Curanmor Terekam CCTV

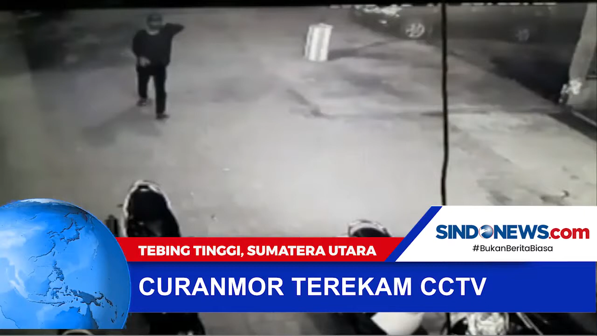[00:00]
Intro Inilah detik-detik pencurian sepeda motor yang terdekan susu TV di parkiran macet Jalan Soekarno-Hatta, Turhan Tambangan, Padang Hilir, Kota Tebing Tinggi. Dengan santai, pria yang memakai topi ini masuk melalui pintu gepang macet dan langsung menuju parkiran sepeda motor. Pelaku sengaja memilih motor yang tidak dilengkapi kunci pengaman ganda, lalu merusaknya menggunakan kunci letterting.